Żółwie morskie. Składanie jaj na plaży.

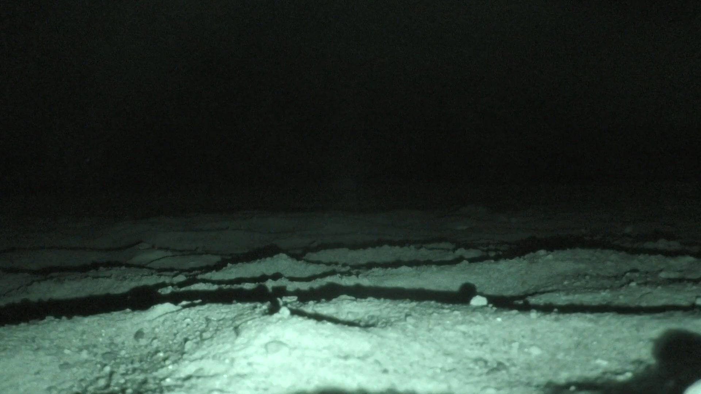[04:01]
Samica niedawno wyszła z wody i natychmiast przystąpiła do budowy gniazda. Pogłębia je płetwami i obracając się w zagłębieniu, aby pomóc sobie całym ciałem i masywnym pancerzem.
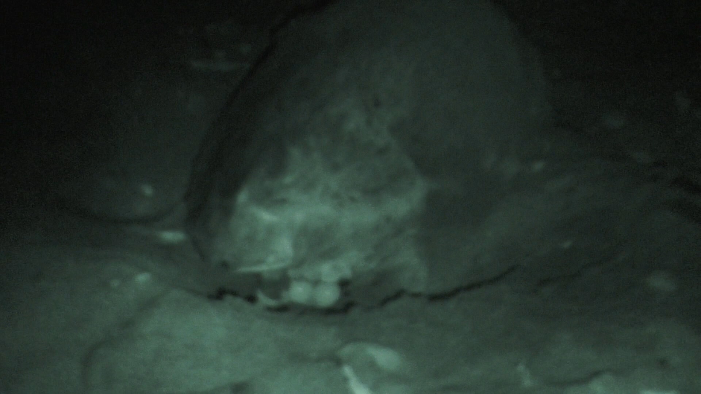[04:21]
Na lądzie nie czuję się zbyt pewnie, dlatego ważne jest aby jak najszybciej wróciła do wody. Najlepiej też aby nie zradzić miejsca złożenia jaj, które mogłyby być smakowitym kąskiem dla drapieżników.
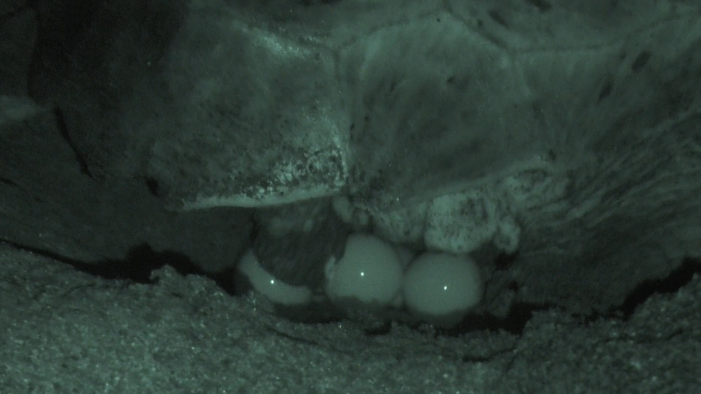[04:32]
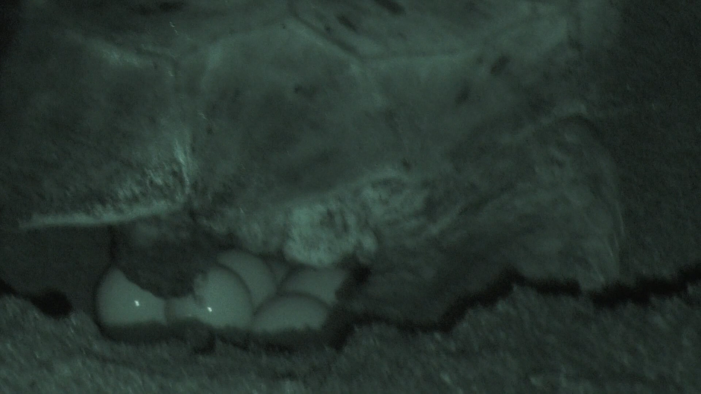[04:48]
Jesteśmy świadkami przepięknego wydarzenia. Z tego miejsca już niedługo wsiadł,
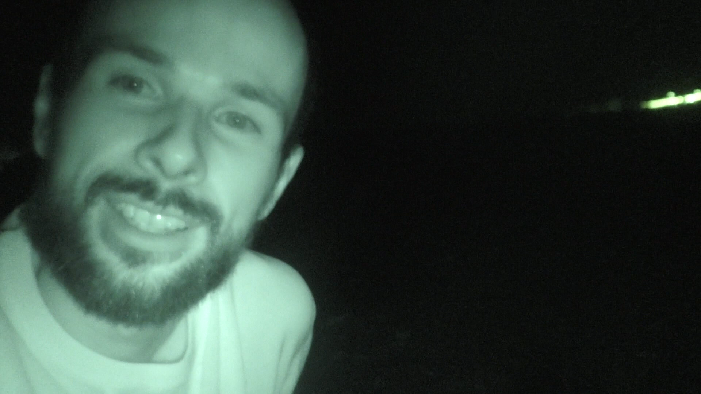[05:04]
wrócił cała grupa małych żółwików, żółwików morskich,
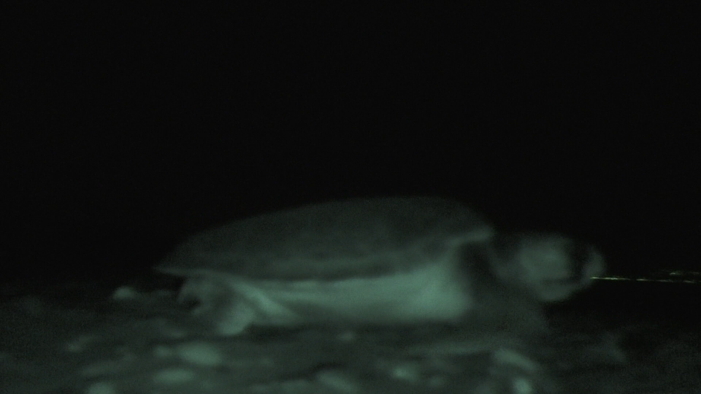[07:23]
Wreszcie, gdy jaja są zakopane i bezpieczne, Samisa postanawia wracać do morza. Pokonanie tego niewielkiego dystansu jest dla niej dodatkowym wysiłkiem, ale gdy tylko dotknął ją pierwsze fale, misja jest zakończona sukcesem.